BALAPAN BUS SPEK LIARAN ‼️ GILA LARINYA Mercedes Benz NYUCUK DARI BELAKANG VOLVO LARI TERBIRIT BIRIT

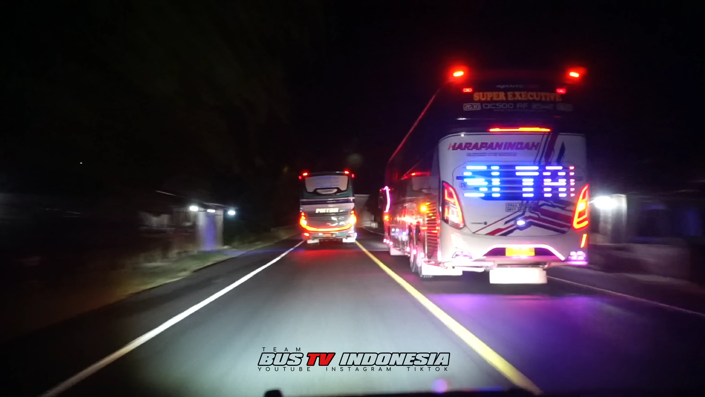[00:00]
masuk ya inilah kalau tronton kalau tanjakan gini jembatan gini bisa terus digaspol. Harapan Indah Sorong dari belakang sama-sama tentrem cantik. Yes, satu bendera mainkan juga kita dulu.
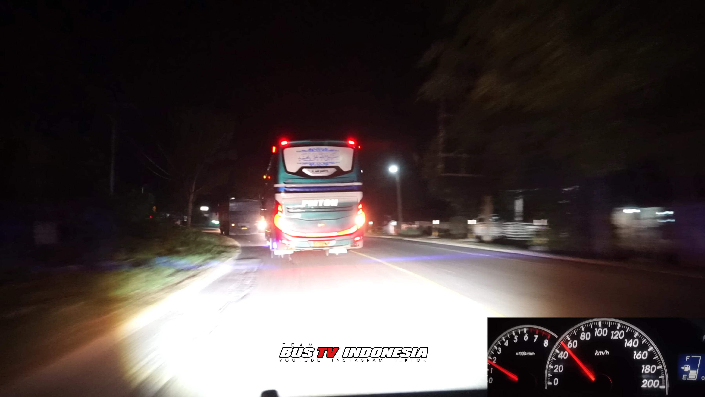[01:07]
Depannya ada simpatisar Volvo. Ngeri. Ini awal permulaan yang joss nampaknya nih. Sebenarnya di depan Volvo selang 3 menit ada Kurniawi lagi. Tapi masih, aduh berhenti dia.
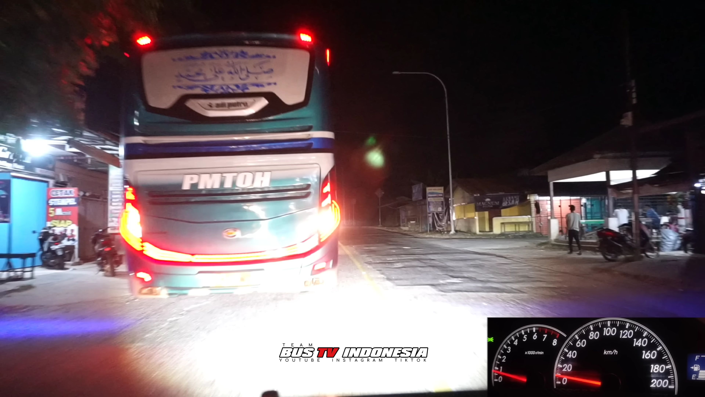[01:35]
Ini ada bis lagi di belakang kita nih.
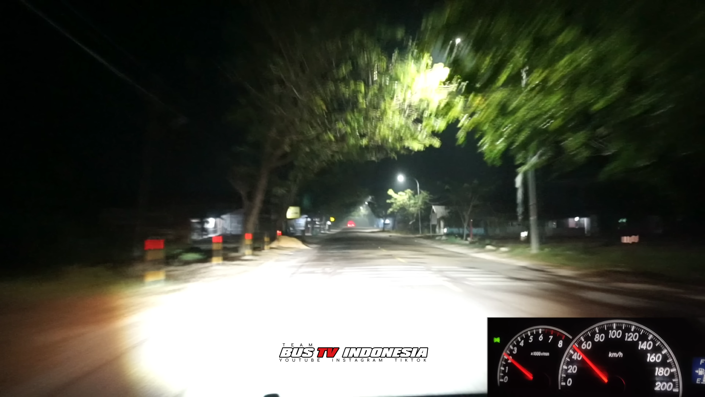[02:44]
terus kejar Harapan Indah dan lanjut Volvo kalau jumpa. Santai tapi lari pemtohnya di belakang tuh. Apa karena masih penumpang tadi baru naik ya?
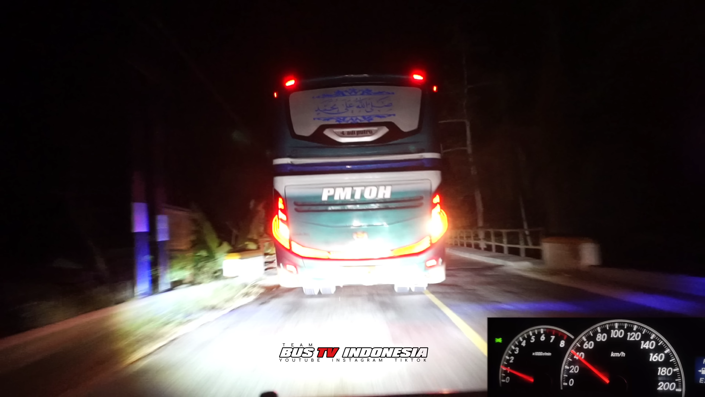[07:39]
Lampu kita terlalu putih, jadi asap hitam pun nggak nampak di kamera ya. Agak samar-samar gitu dia. Ini di belakang kita rupanya datang pemain baru lagi, jaraknya udah dekat. Siapa nih? Harapan Indah Tronton nampaknya nih.
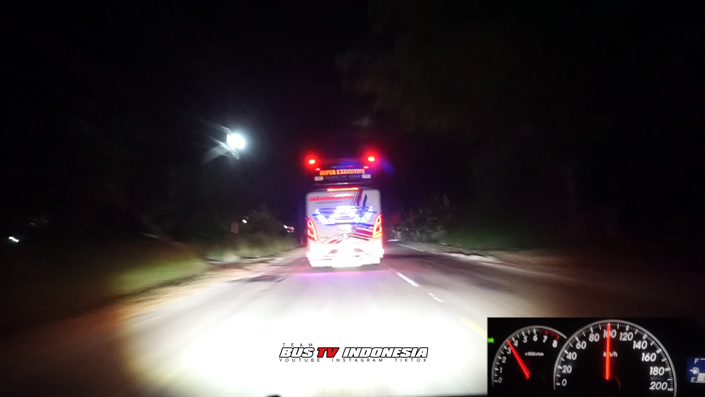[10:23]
Bentoh Pondok kalau nggak salah, Bentoh Pondok Baru, entah Takengun, pokoknya daerah Kota Dingin lah nih 33-nya. Sama Harapan Indah yang di depan sana. Ini udah rapat 33, Harapan Indah, Bentoh, Harapan Indah. Gila, kena nih, ini sepeda tuh sebelah kanan, mau nyebrang di tikungan.
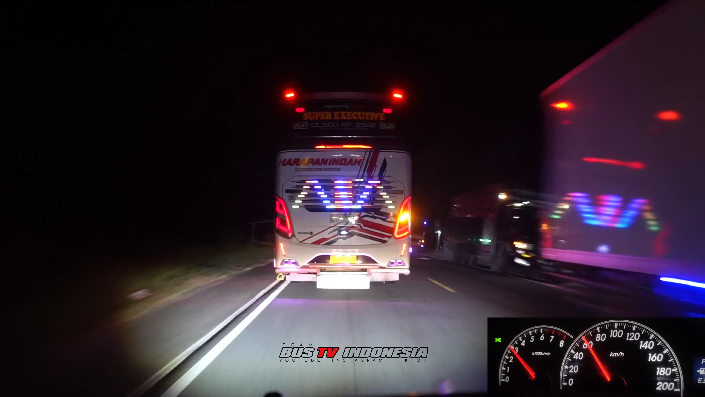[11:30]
Jadi Bentoh ini dikunci di tengah, di depan Harapan Indah, tengah Bentoh, dan di belakang juga disorong lagi sama 2542-nya Harapan Indah.
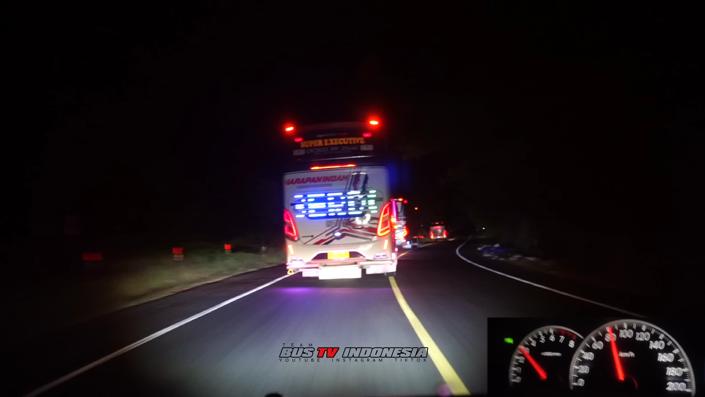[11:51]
Dimainkan, masuk dia.
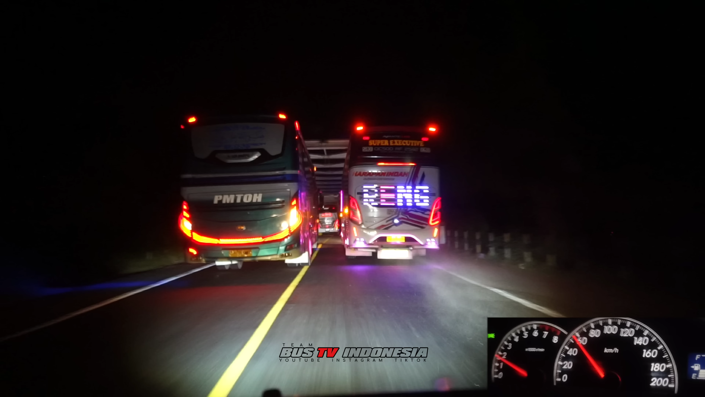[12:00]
Inilah kalau tronton, kalau tanja-tanjaan gini, jembatan-jembatan gini bisa terus digaspol.
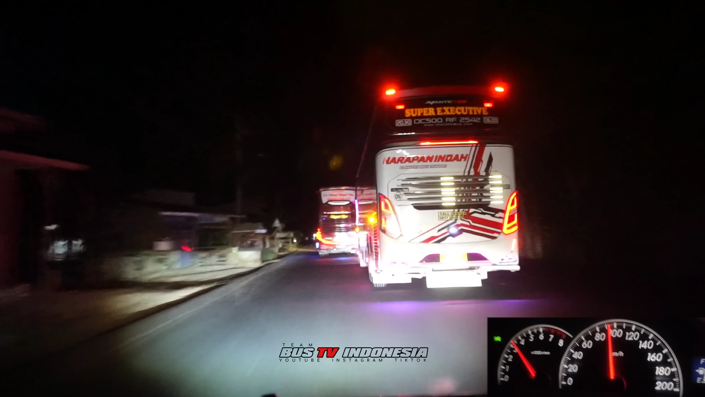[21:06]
Cuman ini agak tikungan manis di sini. Harapan indah pas di belakang kita sekarang. Rasa pun sekalian kok, sekalian overtake Volvo nih, kita-kita di overtake ke Harapan Indah nih.
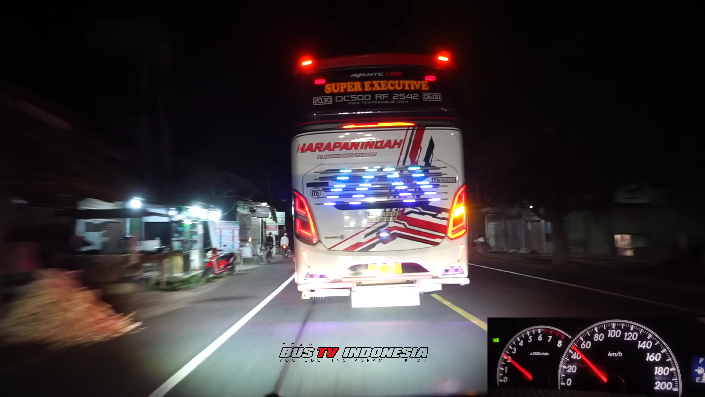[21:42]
Ini di depan nih, biasanya kesempatan habis ini. Habis tikungan patah ini, satu lagi kesempatan, jalannya agak lebar. Posisi sekarang dari depan itu padat.
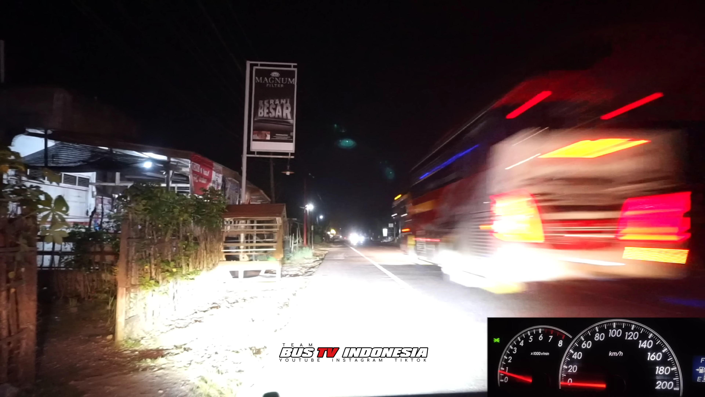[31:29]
Udah. Akhir dari video kita. Volvo jauh untuk ditaklukkan sama Harapan Indah. Tadi berhenti dia, entah ada penumpang, entah ada sewa gitu.